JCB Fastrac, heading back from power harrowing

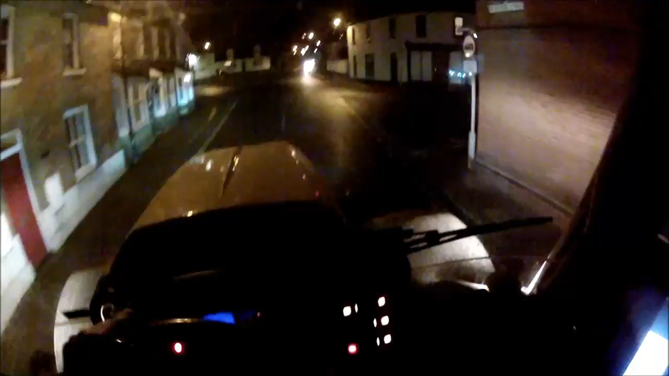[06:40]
That's it, slow down at the most narrowest bit.
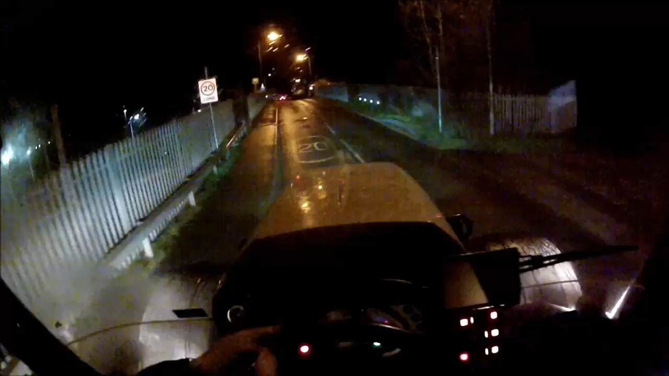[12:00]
And we've got all the speed humps. No problem at all. It's a nice and heavy.